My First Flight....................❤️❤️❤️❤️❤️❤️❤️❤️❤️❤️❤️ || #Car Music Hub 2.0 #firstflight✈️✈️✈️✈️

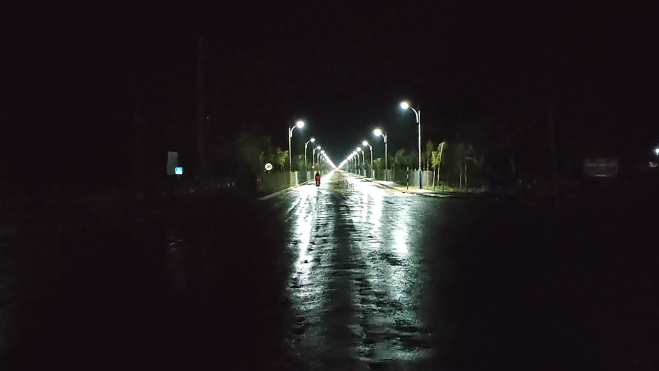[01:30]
You can see the number of lighting here. A beautiful building. It's fairly good. And no doubt, you'll hear it.